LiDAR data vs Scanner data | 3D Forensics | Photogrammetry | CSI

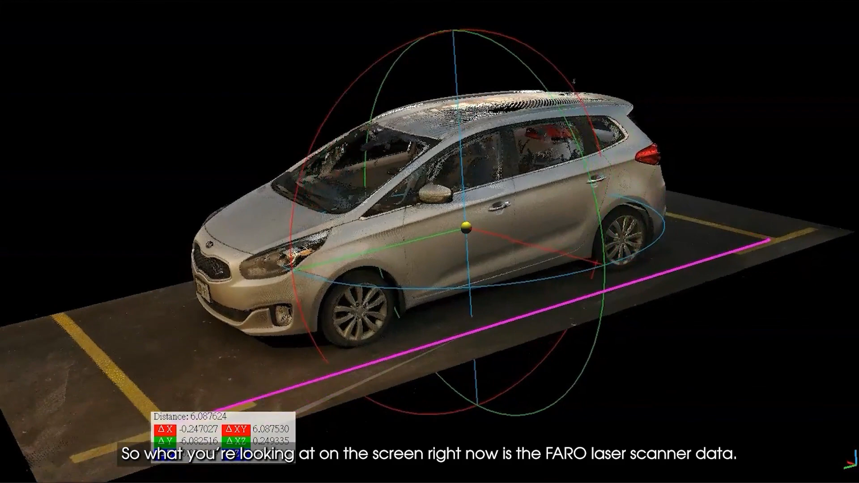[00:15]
is the ferro laser scanner data and you can see that it looks quite crisp
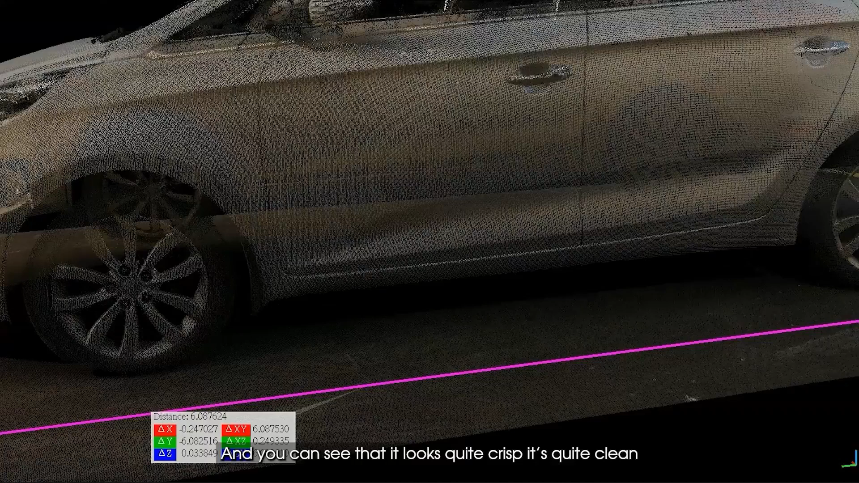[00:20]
it's quite clean the ground is very very clean and crisp and
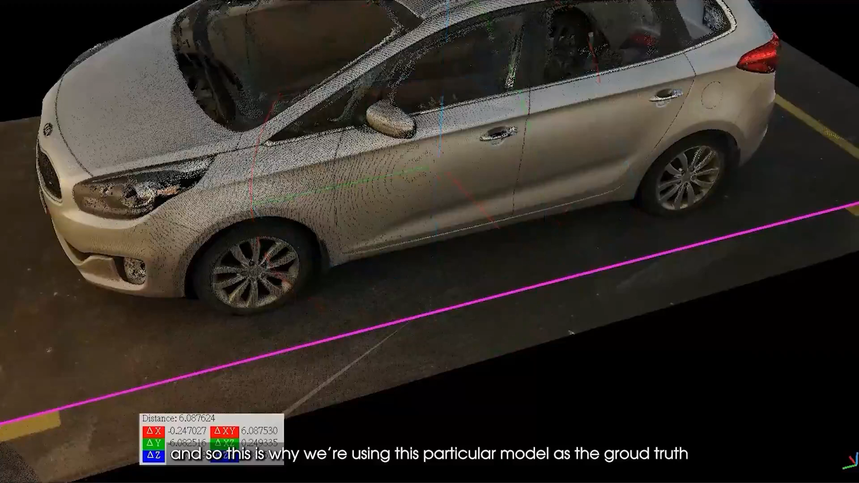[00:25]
so this is why we're using this particular model as the ground truth now
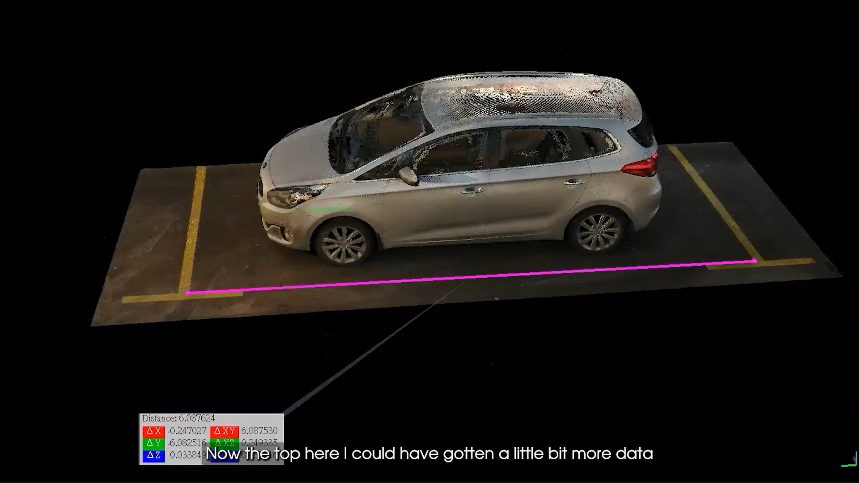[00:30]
the the top here I could have gotten a little bit more data by getting a little bit higher with the scanner but that's okay I think for what we're after today it should be absolutely fine
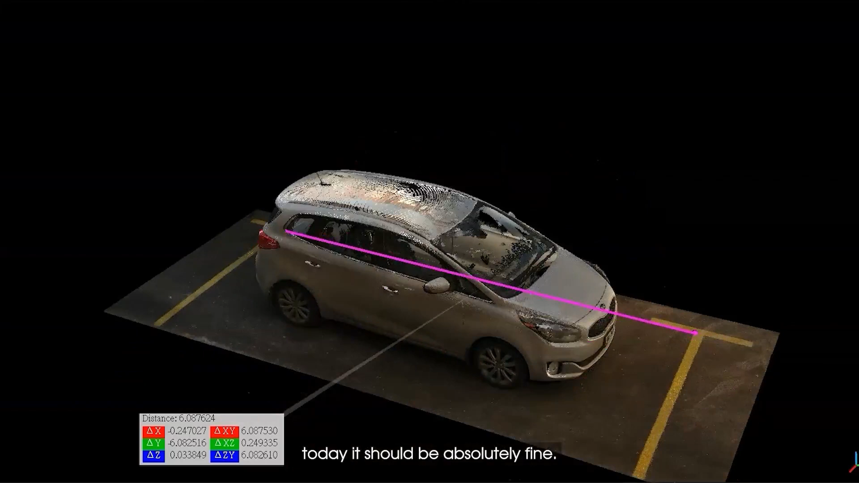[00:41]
and as you go to the other side same thing nice and crisp clean data you can make out a lot of the little
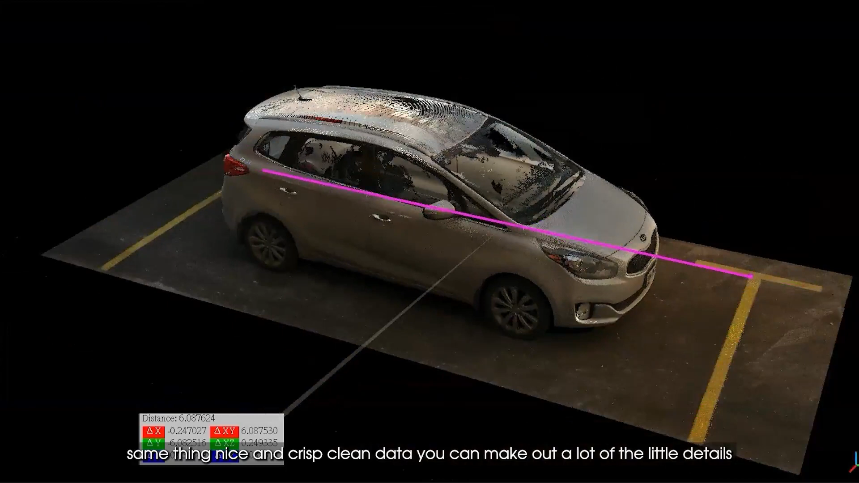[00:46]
details which is great now on the parking lines that were on the bottom here I took a quick measurement and it's about 6.087 so let's say 6.09 it's getting close to you know 6.09 or so and
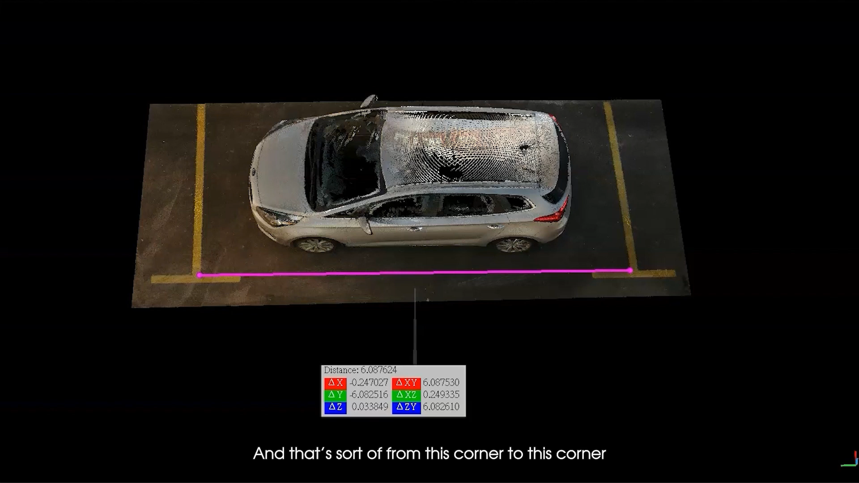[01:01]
that's sort of from this corner to this corner on the on the ground there between the lines so
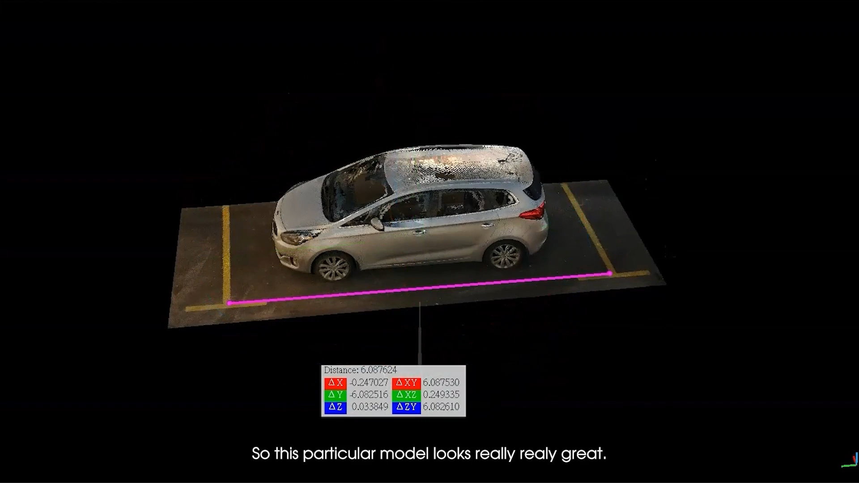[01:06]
this particular model looks really really great let's look at the just
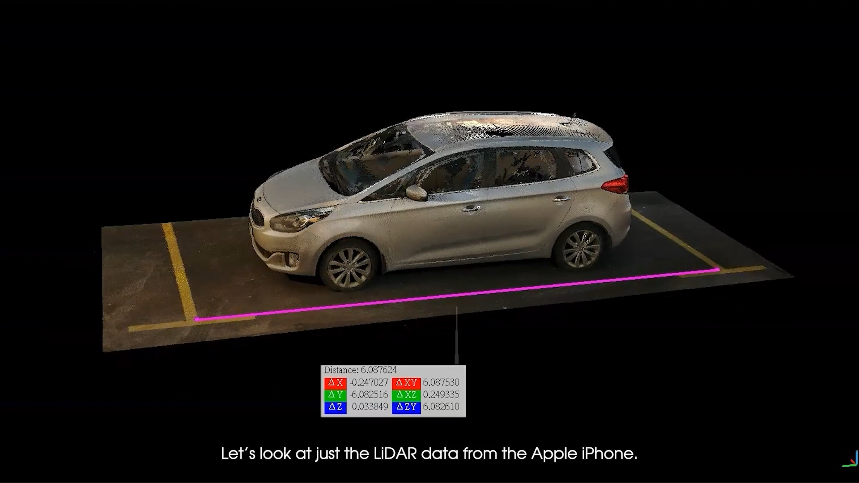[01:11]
the lidar data from the apple iphone okay
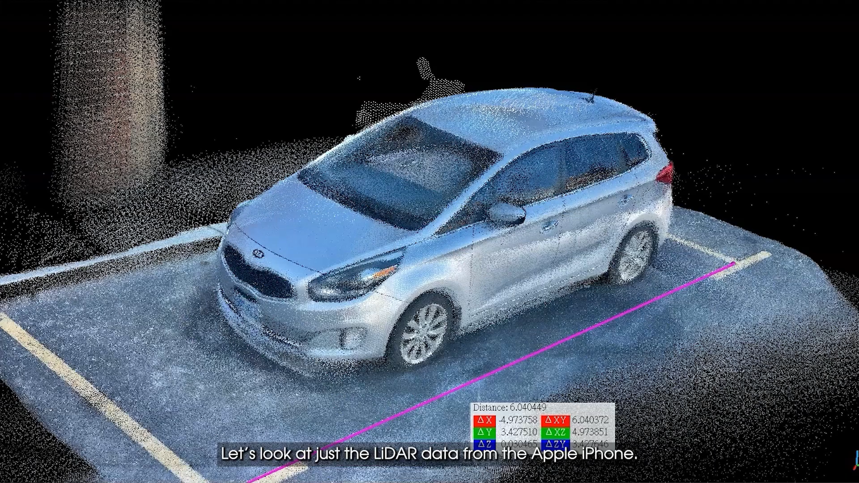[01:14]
so this is the apple iphone lidar data and I've done a little bit of cleanup on this but you can see right off the bat it's very fuzzy there's a
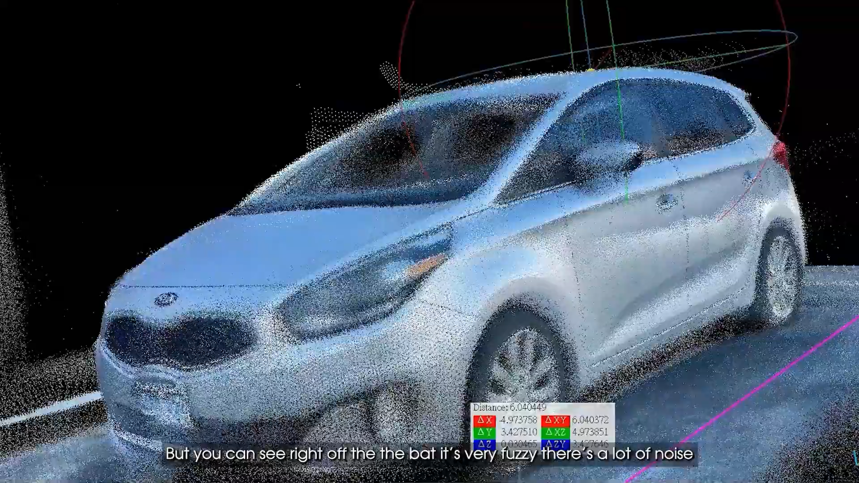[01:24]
lot of noise not as crisp on the details but you know generally
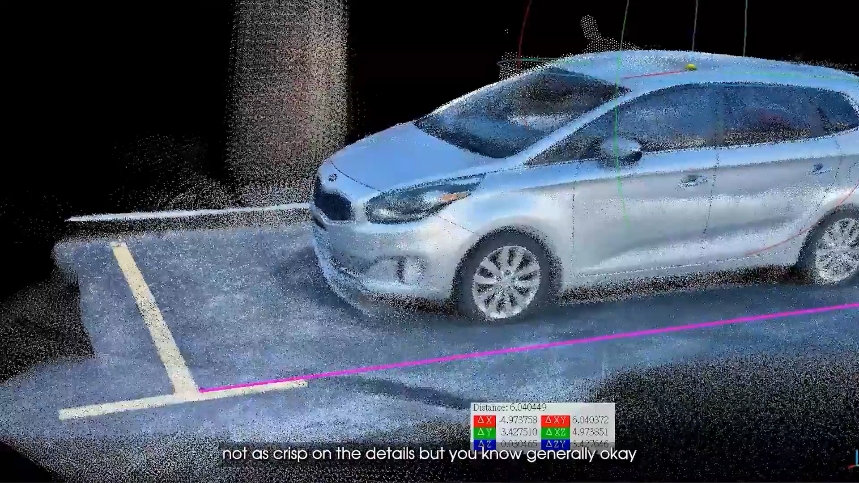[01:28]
okay
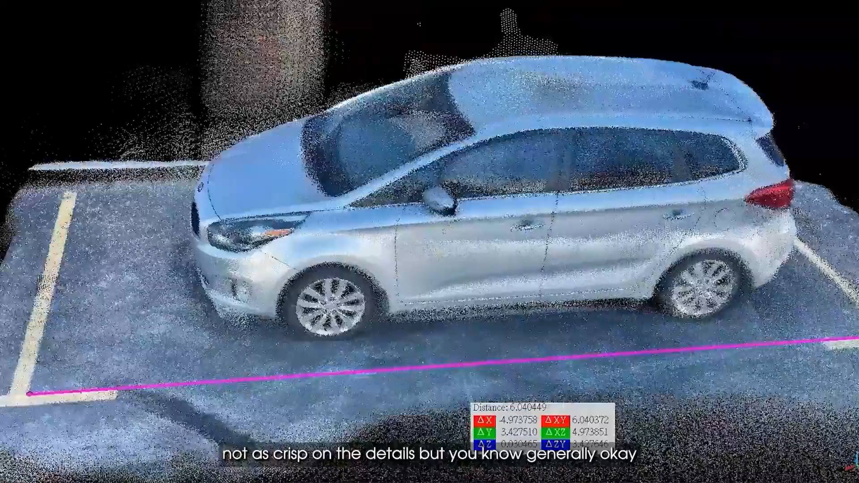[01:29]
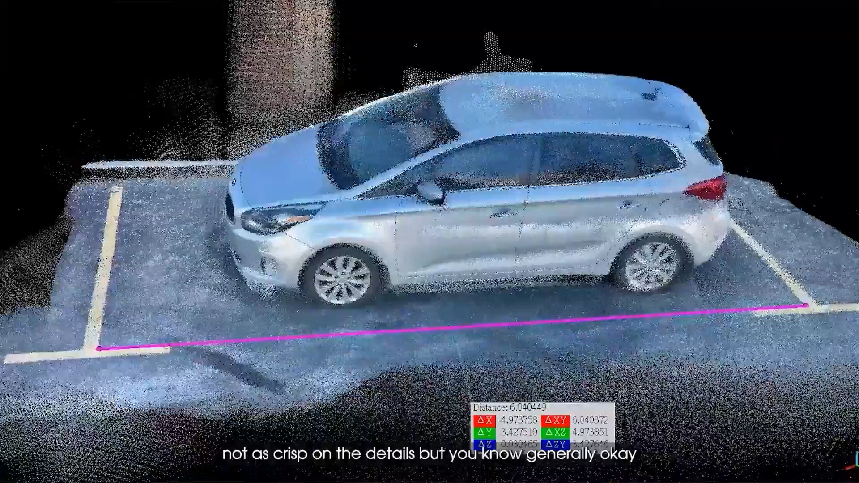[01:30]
and when I take a measurement between these
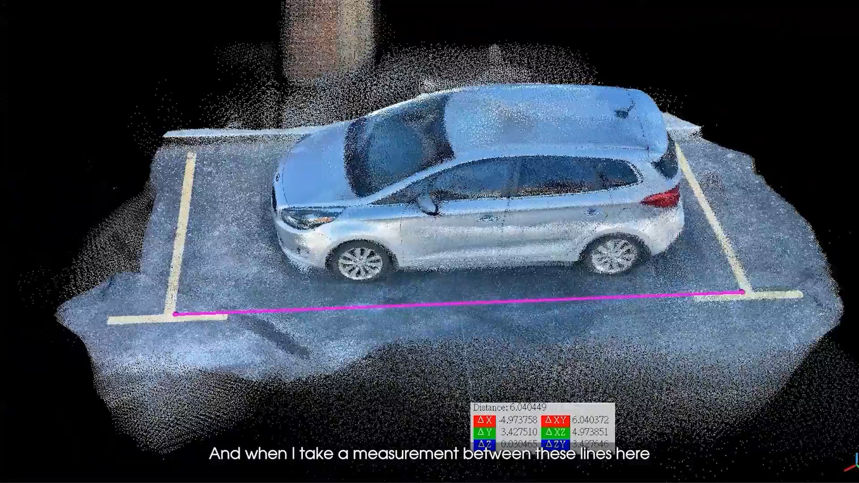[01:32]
lines here where the parking lines were I get 6.04
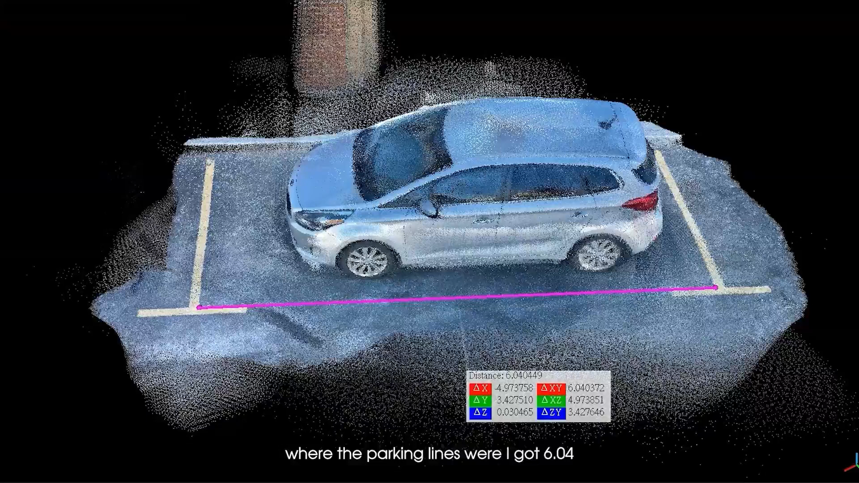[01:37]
so that's about you know of almost five centimeters different
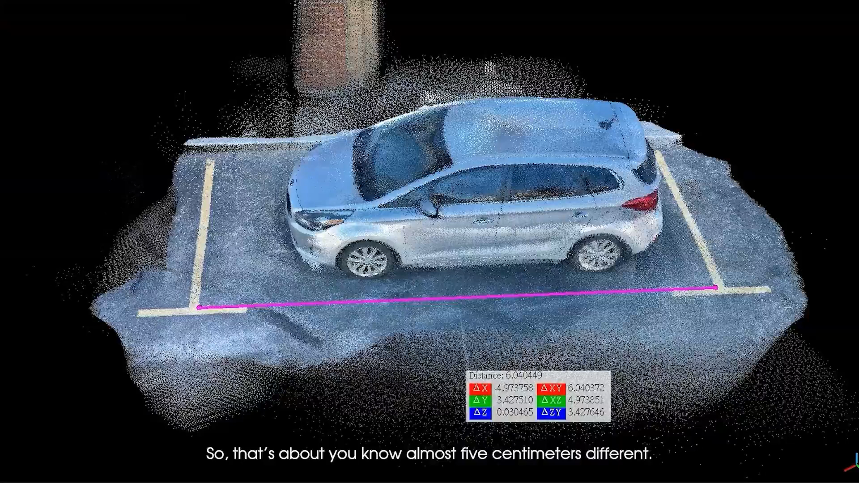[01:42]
so there's obviously a scaling issue here or some kind of an
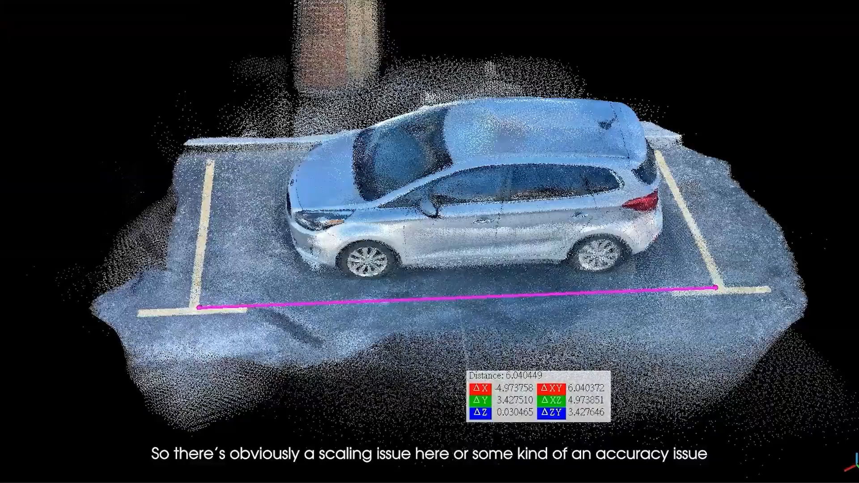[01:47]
accuracy issue you you you you you you